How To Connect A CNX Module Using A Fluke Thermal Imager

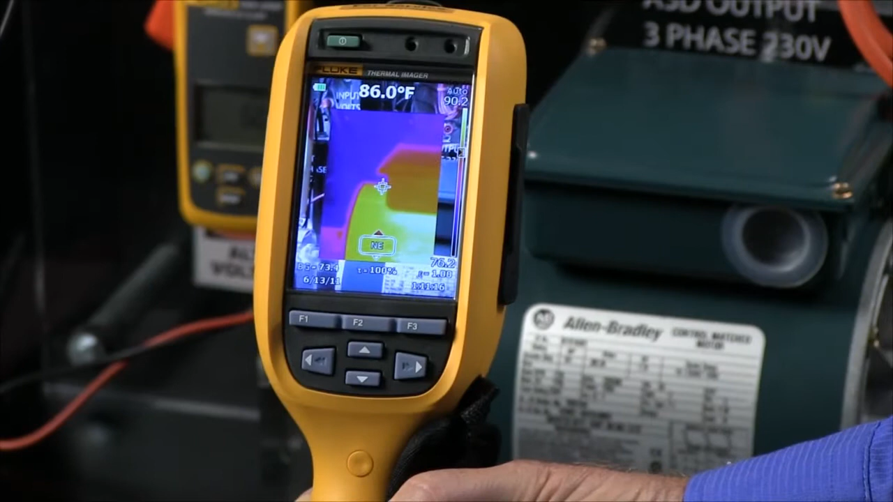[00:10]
On screen: spot 86.0°F
measurement modules with the fluke thermal imagers well we introduced the fluke ti-125 and ti-110 a little while ago but without telling anybody we actually built
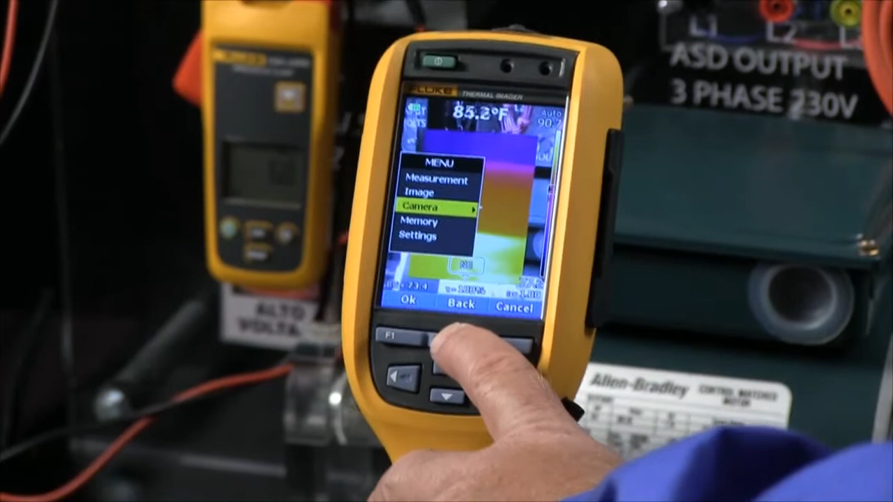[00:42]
has been pressed so they're broadcasting we then go to the thermal imager
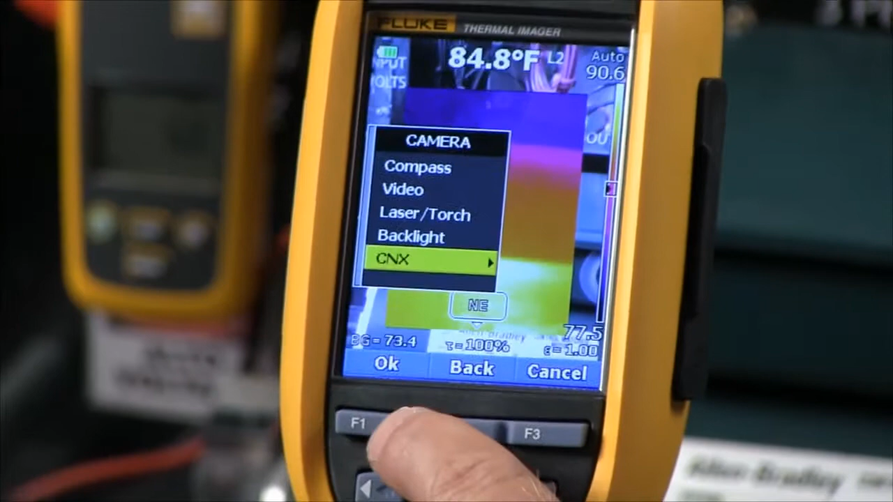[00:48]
On screen: spot 84.8°F
arrow down to the camera selection select camera arrow
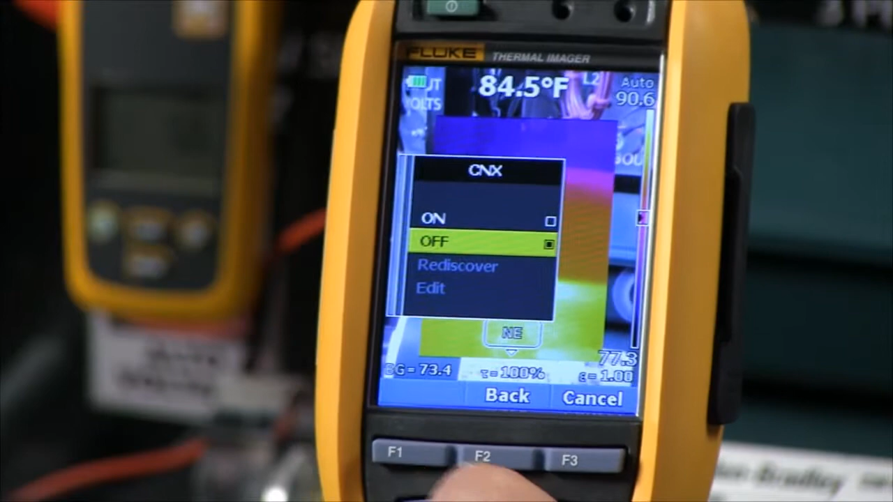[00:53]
On screen: spot 84.5°F
down to where it says cnx select the cnx turn on
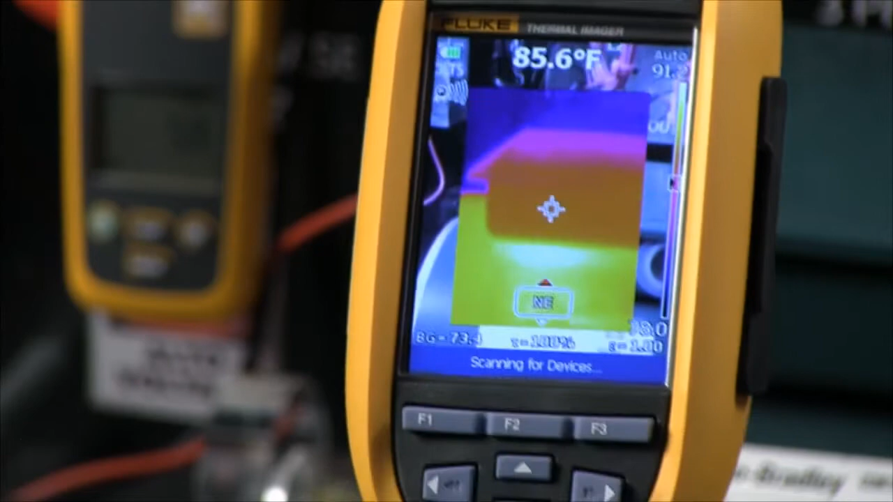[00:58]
On screen: spot 85.6°F
the cnx capability right now it's scanning for the
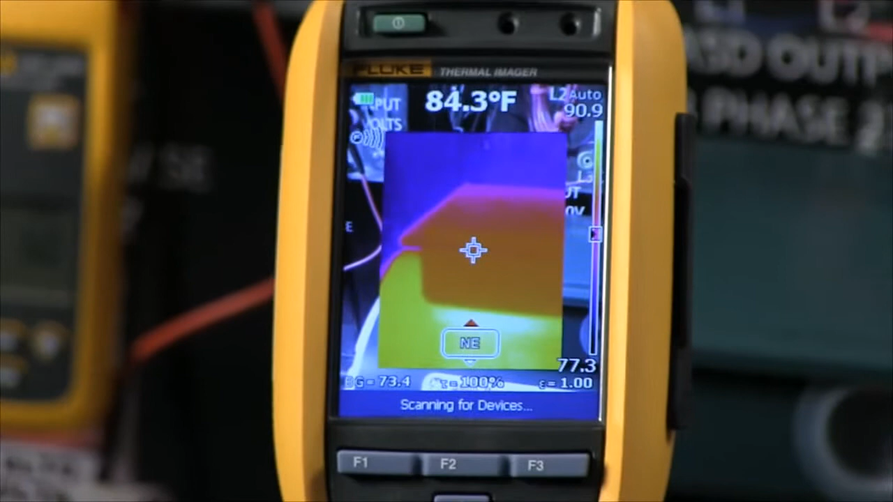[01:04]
On screen: spot 84.3°F
devices and it'll give us a list of the devices we have a current module on the input power to the drive a voltage module on the input power and another current
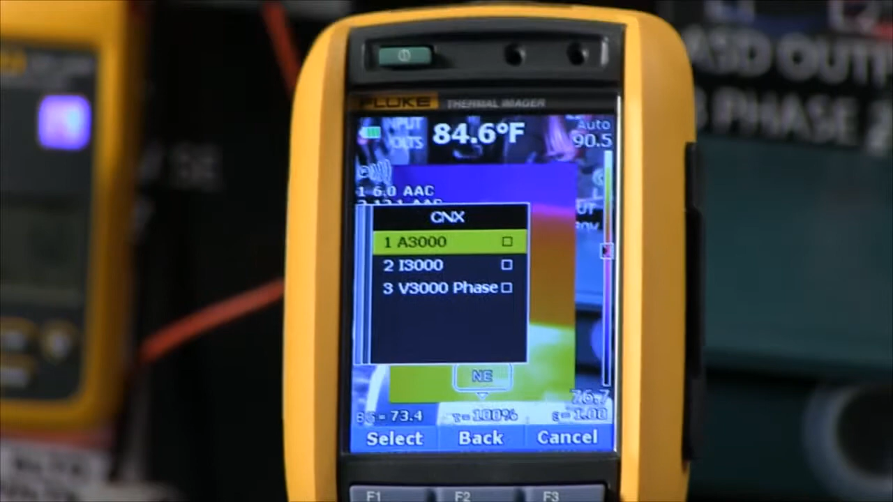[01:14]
On screen: spot 84.6°F
module on phase three between the drive and the motor so by selecting
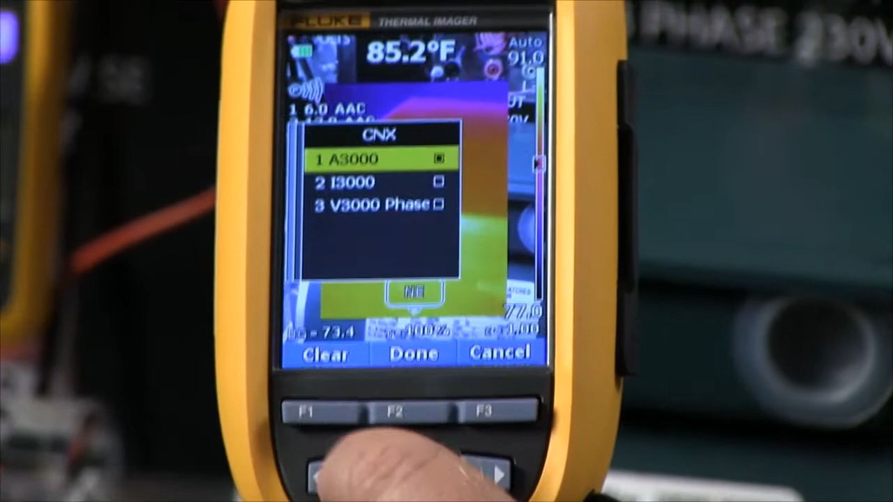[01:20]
On screen: spot 85.2°F
the ones here i'm going to select the input current module the
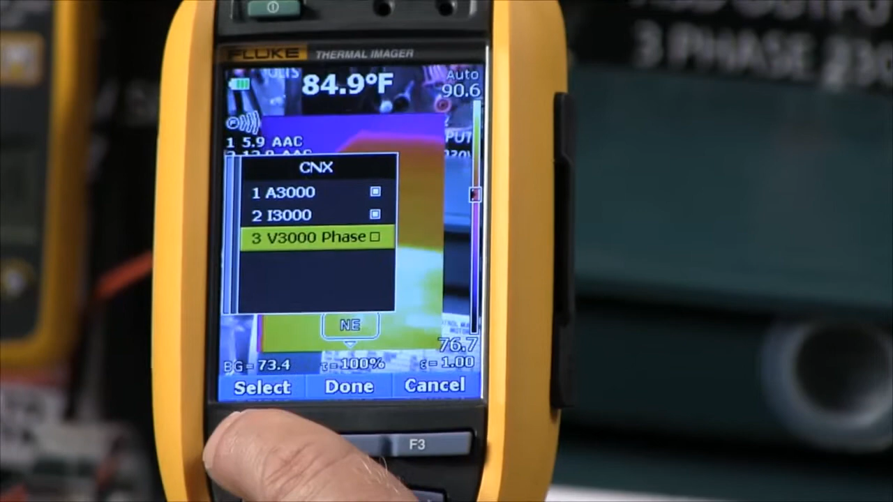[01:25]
On screen: spot 84.9°F
current module that's at the output of the drive and then the voltage on the input once
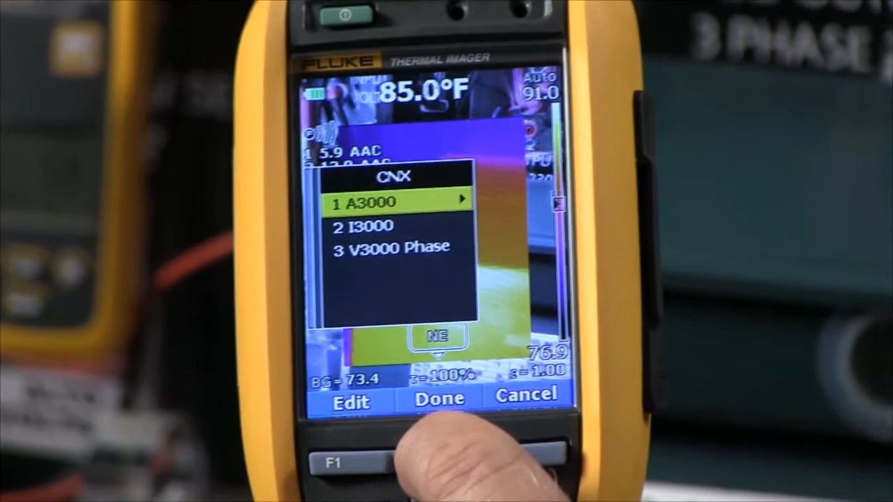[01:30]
On screen: spot 85.0°F
they're selected i can then hit that key say i'm all finished and it
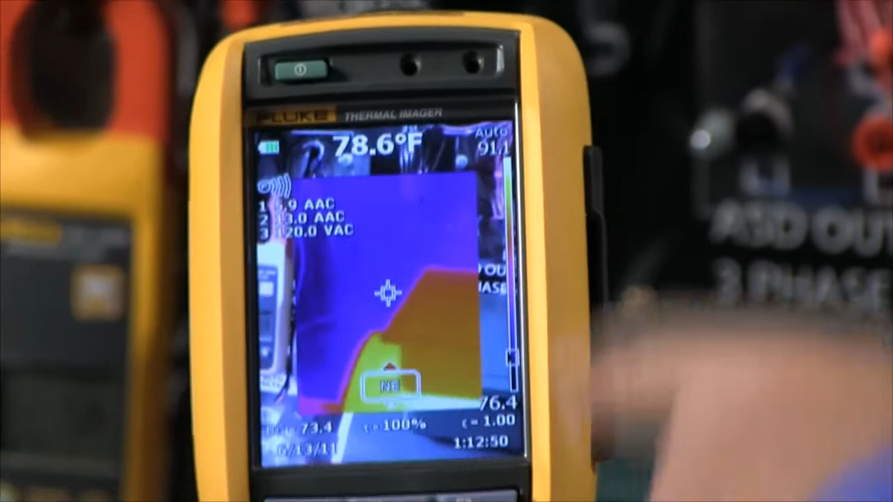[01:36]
On screen: spot 78.6°F
will go out and it will show me those modules right there so here i have
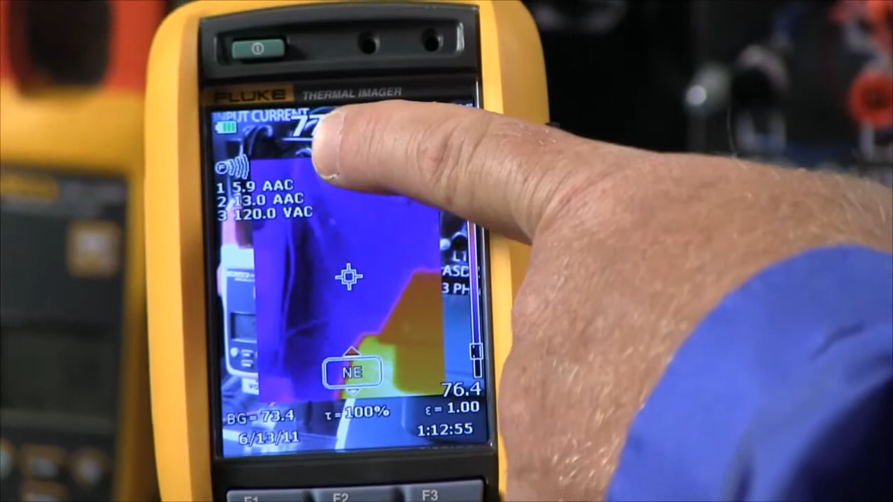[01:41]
5.9 amps coming into the drive that's how much the drive is loading our system i have 3.1 amps as the load on phase three
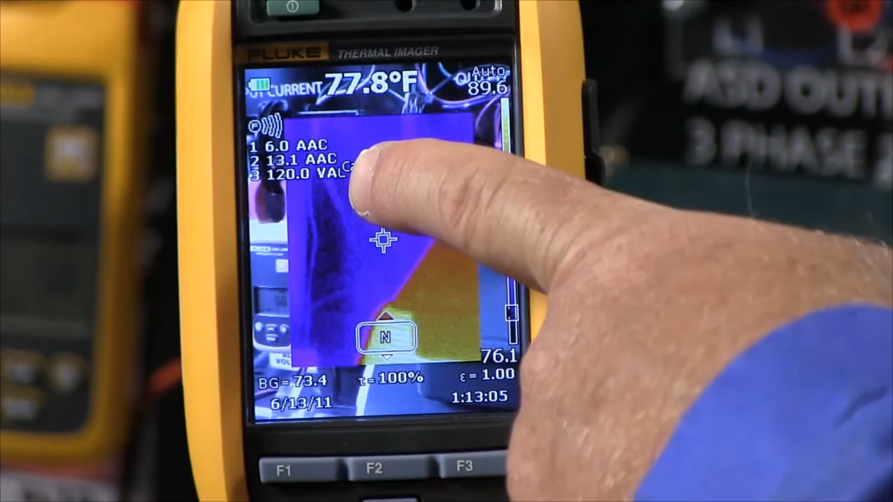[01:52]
On screen: spot 77.8°F
between the drive and the motor and then i'm monitoring the 120 volts that's supplying this
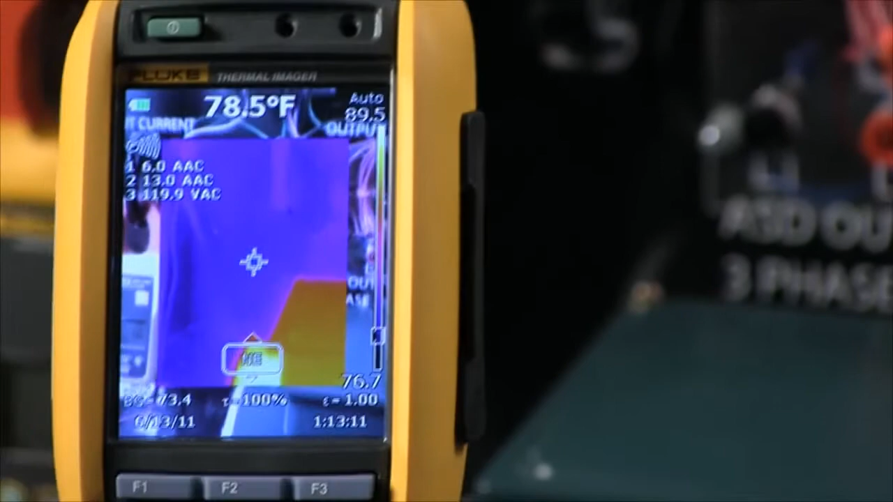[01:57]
drive so very quickly and simply with one shot we can take both a thermal
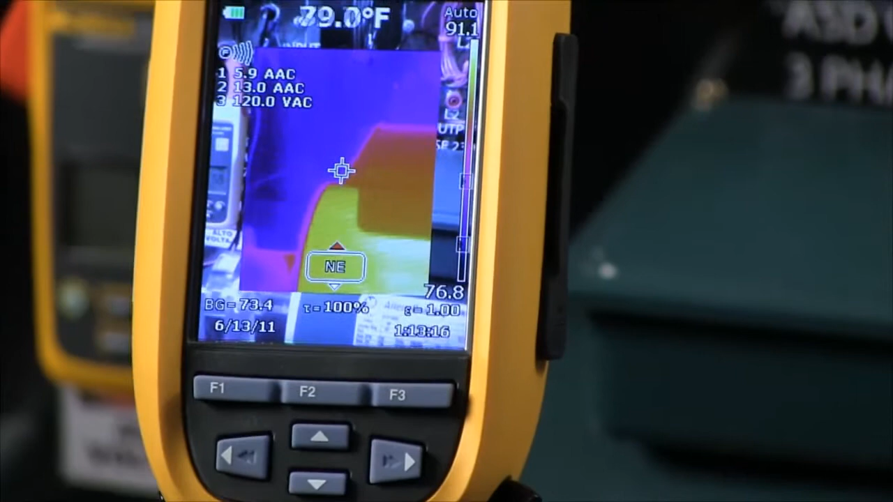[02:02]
image and get all the measurements and have everything we need for a report without having to first take the thermal image then go get our current clamps then write them down this records everything right there with one shot with the fluke thermal imaging talking wirelessly to up to five cnx remote measurement modules